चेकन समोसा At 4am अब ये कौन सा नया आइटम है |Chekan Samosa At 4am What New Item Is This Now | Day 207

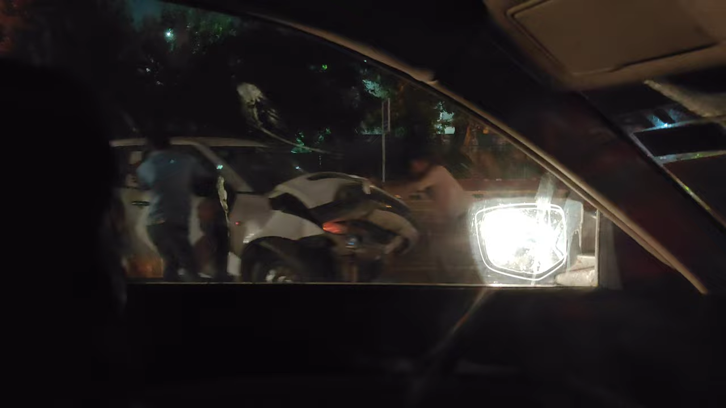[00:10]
गाड़ी पलट की गाड़ी के कचुंबड निकल गया यहां मैट रभाई पढ़िया है यह पढ़िया कैफे
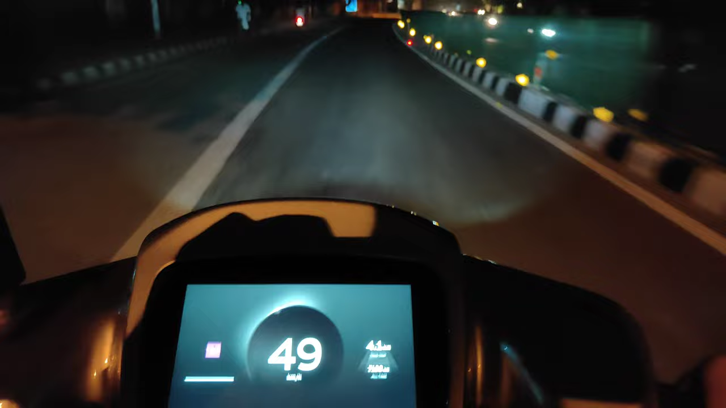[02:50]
बाई देख लो पाई बागता है यह दो पर भाई सच में ओथम है और इस एक में साथ स्कैम हो गया कि मुझे स्मार्क ने अंदर जाना और रस्ता नहीं है यहां पर देख कितने सारे ट्रैफिक वाले खड़ें इन ट्रैफिक वालों के वज़े से आई